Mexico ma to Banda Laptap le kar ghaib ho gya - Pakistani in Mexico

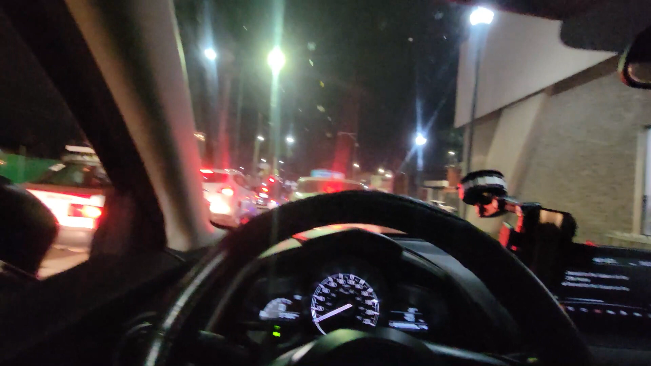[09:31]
यार बड़ी जो है ना रश है इस वक्त, शाम का टाइम है और लोग जो है ना वो हर दूसरा बंदा जो है ना उसके हाथ में फूल लिए हुए हैं या कोई गिफ्ट वगैरह लिए हुए हैं। तो मैं शॉप अभी बंद किए तो सोच रहा था सेंटर की तरफ जाऊँ,
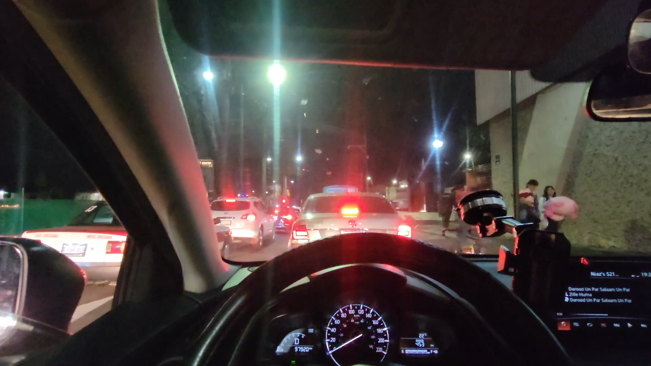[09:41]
टाउन की तरफ, वहाँ पे मार्केट है पूरी फूलों की, लेकिन बहुत ज़्यादा ट्रैफिक है। तो अभी देख रहा हूँ कि यहाँ पर सिग्नल पर भी ना अक्सर सेल करते हैं आज के दिन,
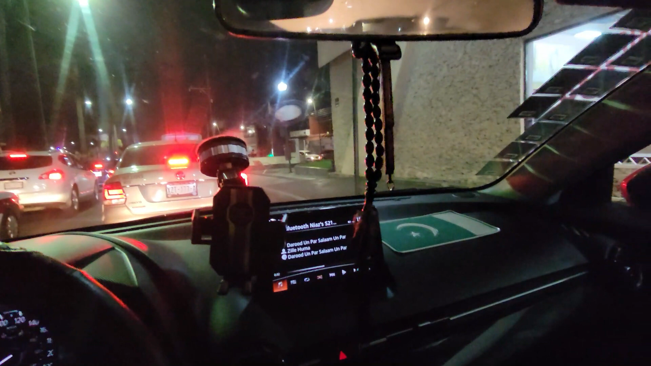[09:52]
लेकिन कोई मिल नहीं रहा अभी तक, लेट्स सी कहाँ से मिलता है हमें आज फूल। ना ना करते अभी ना, हम दोबारा सेंटर की तरफ आ गए क्योंकि उस तरफ ट्रैफिक ज़्यादा थी।
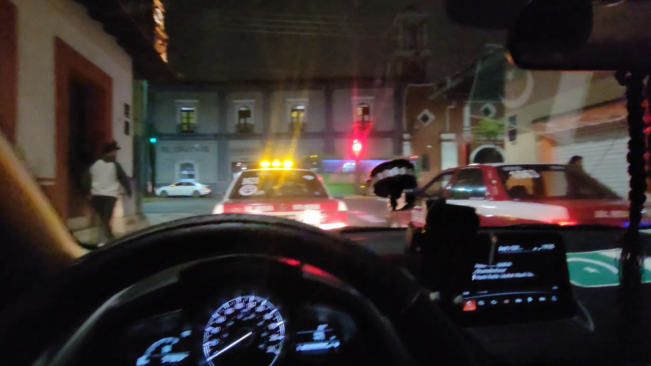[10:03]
तो अभी यहाँ सामने जो है ना ये चर्च है, इसकी बैक साइड पे जो है ना वो फ्लावर मार्केट है।